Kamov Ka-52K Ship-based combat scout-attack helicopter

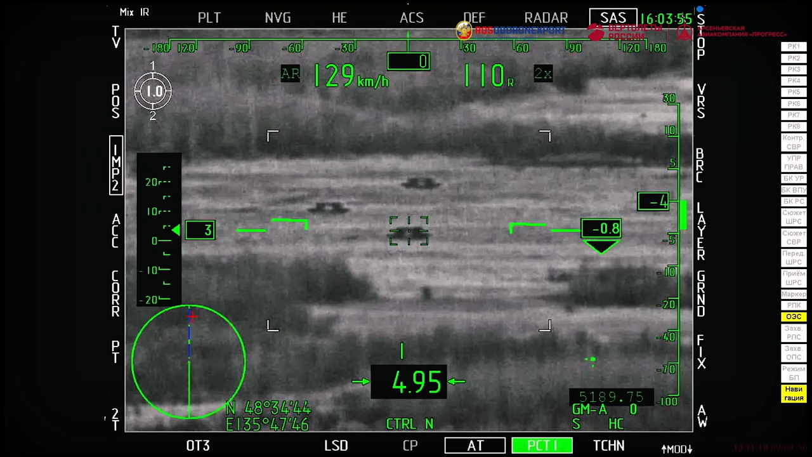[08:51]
The ammunition load is up to 16 missiles. The ammunition load is up to 12 missiles.
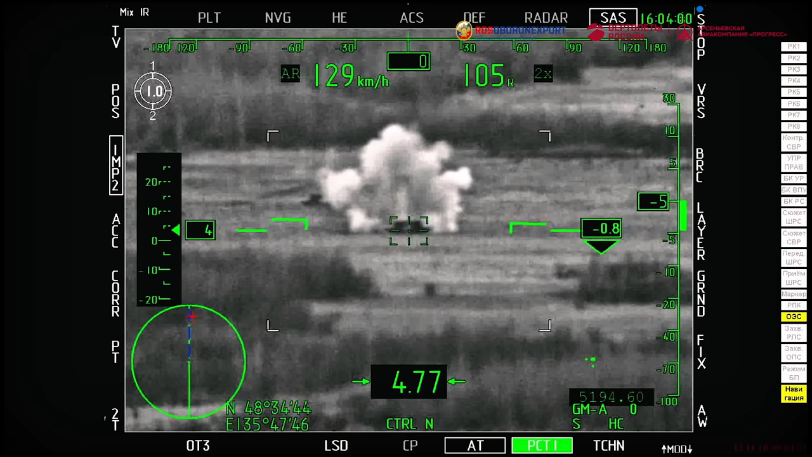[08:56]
Guidance system. Semi-automatic. Semi-automatic. Optical laser. VHIR-1.
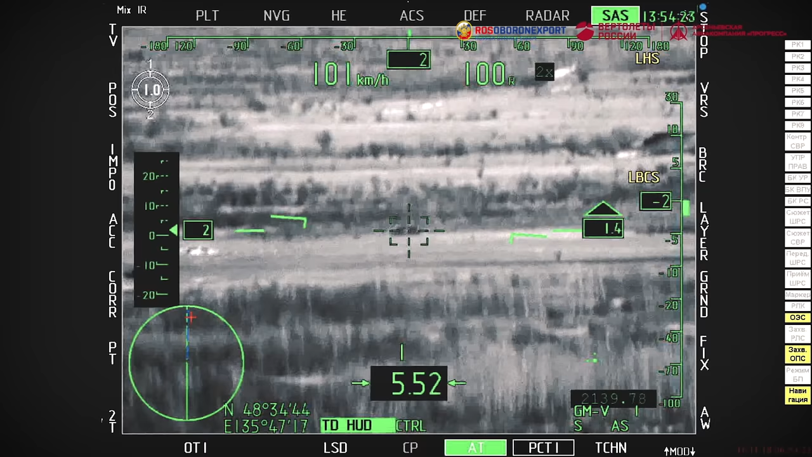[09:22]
The ammunition load is up to 12 missiles.
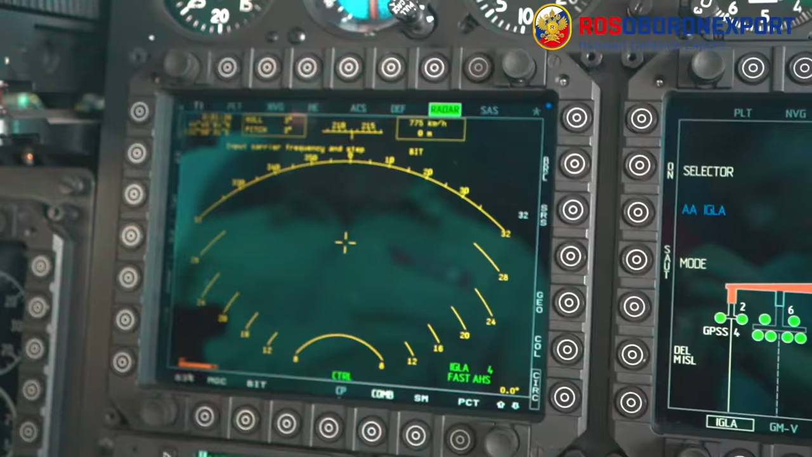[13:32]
The RDR radar frame shows information received from the civilians and targeting station and the airborne radar.
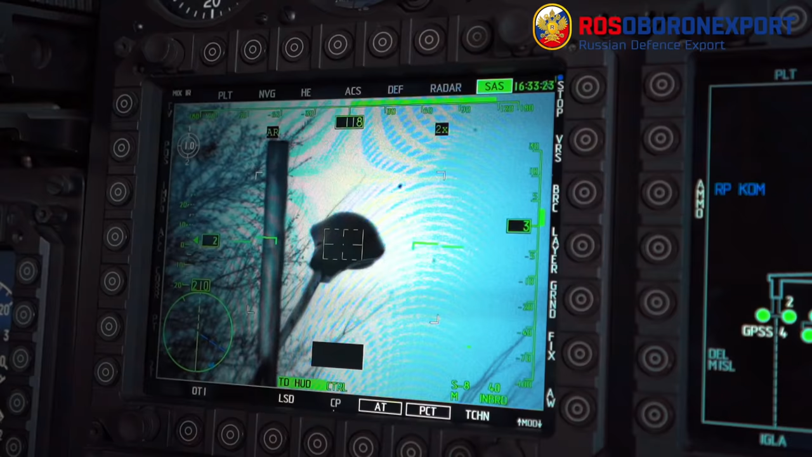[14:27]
sighting system that can be operated in two modes – TV and thermal mode.
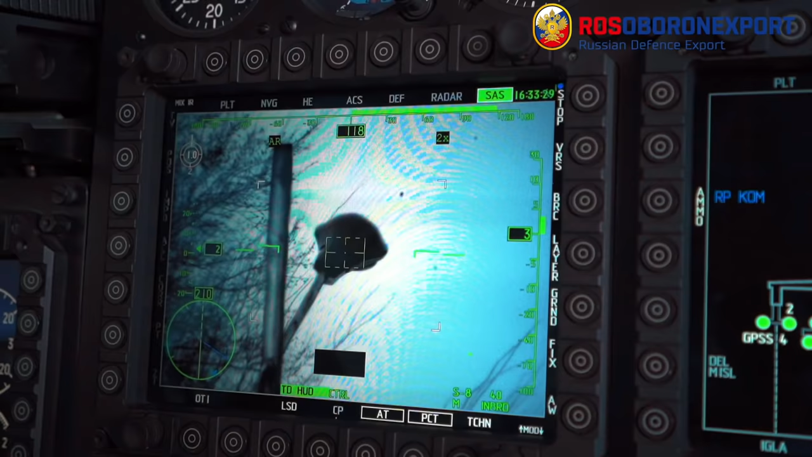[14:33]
When searching for the individual targets,